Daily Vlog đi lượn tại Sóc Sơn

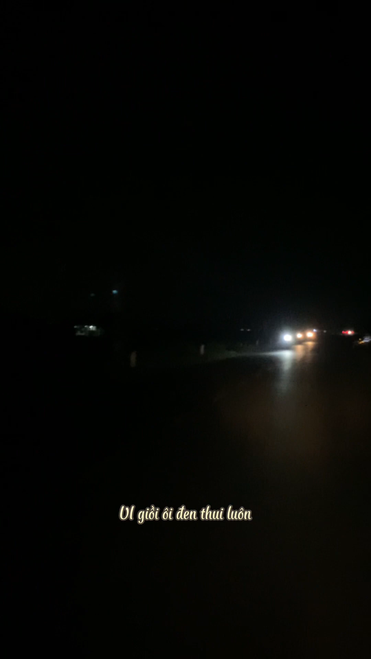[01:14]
Ui dồi ôi, đen thui luôn. May mà còn có những xe mà kiểu ngược chiều ấy, hoặc là những xe cùng chiều nó còn có đèn sáng sáng tí.